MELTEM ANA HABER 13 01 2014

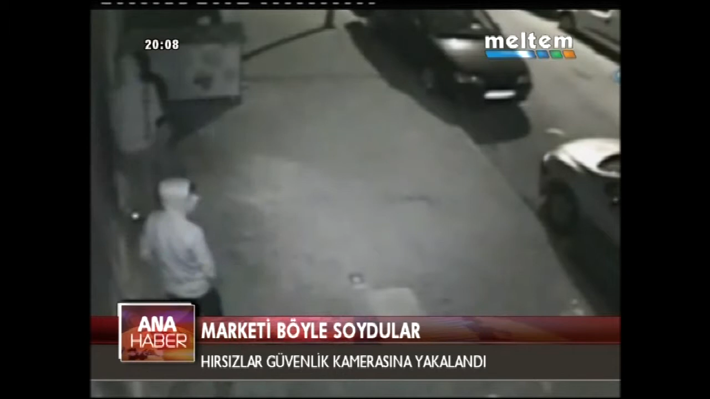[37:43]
Görüntülerde bir grup genç bir marketin önüne geliyor. İş yerinin önünde keşif yapan gençler marketin kepengini kaldırarak içeri giriyor.
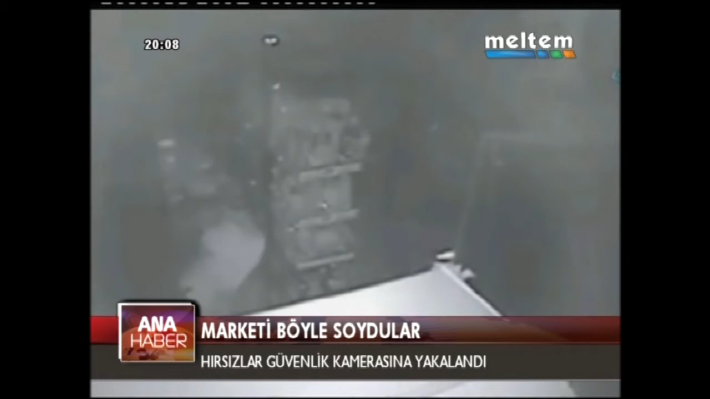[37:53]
Kasadaki paraları alan hırsızlar daha sonra raflarda ne varsa kartonlara doldurmaya başlıyor.